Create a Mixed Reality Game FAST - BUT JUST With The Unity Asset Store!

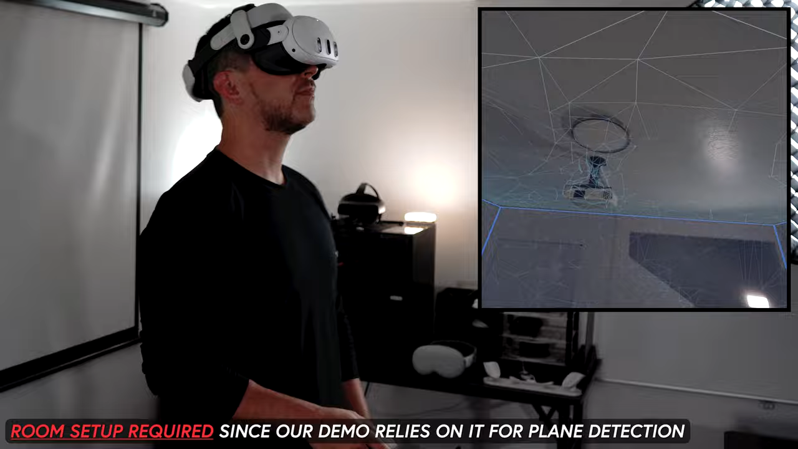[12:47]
you can see here that we have planes we also have anchors we also have the